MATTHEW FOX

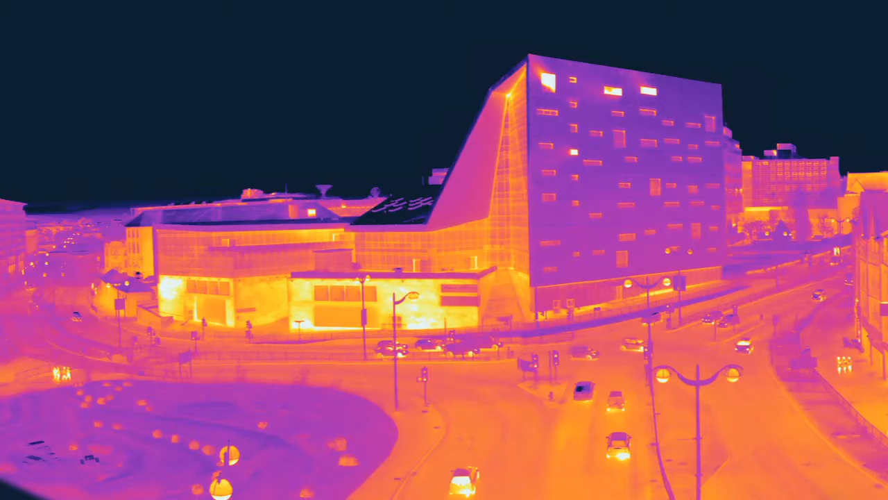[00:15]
When we can see heat then we can identify
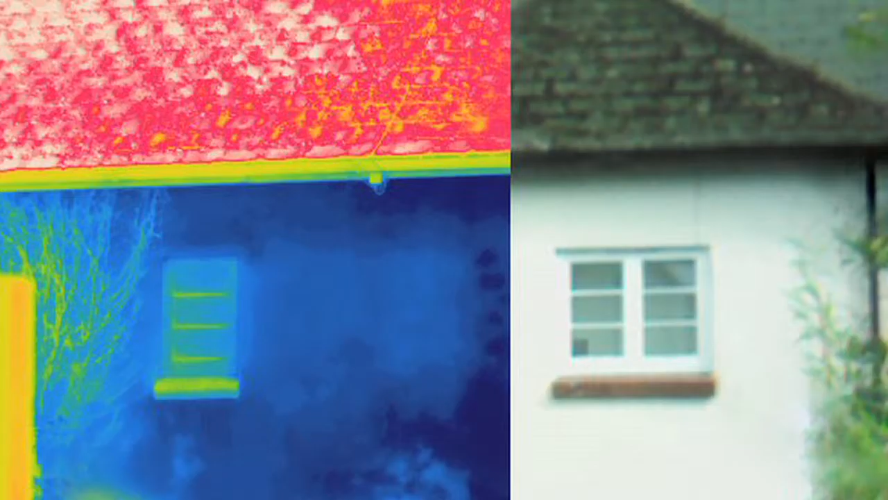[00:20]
all the different defects or failures or maybe where the contractors miss out bits and pieces of insulation and then we can pinpoint the remedial action to solve those.
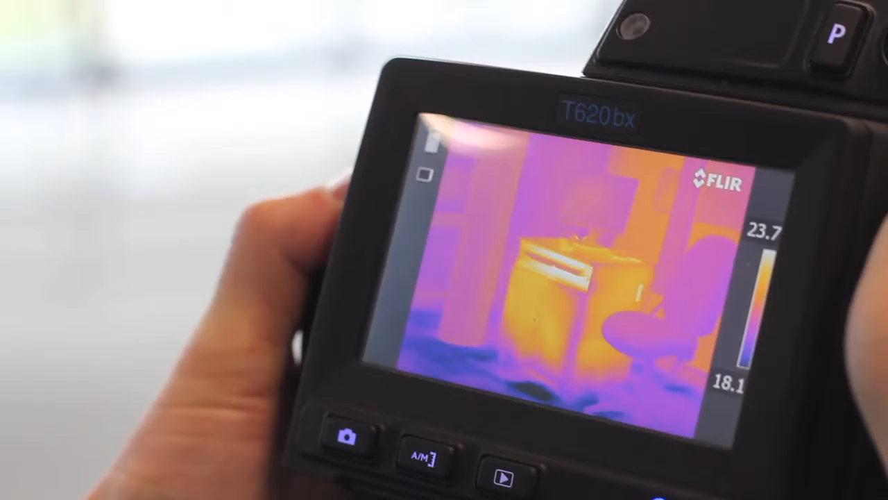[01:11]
At present most thermographers tend to go around and perform a walkthrough survey.